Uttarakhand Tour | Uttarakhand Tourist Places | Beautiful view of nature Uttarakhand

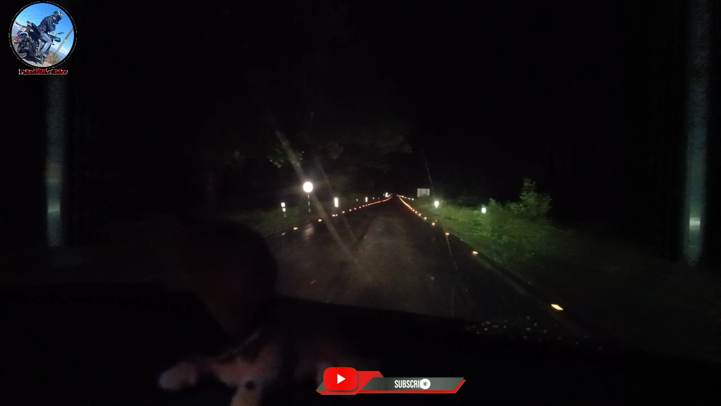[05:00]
तीन तीस हो रहे हैं और जैसे कि आप देख सकते हैं पूरी रोड में कोई नहीं है फिलाल हम ही है और मुझे लगता है साहद जितनी की गाड़ियां चलेंगे वह चार या पांस बीजे के आसपास आने सुरू होंगी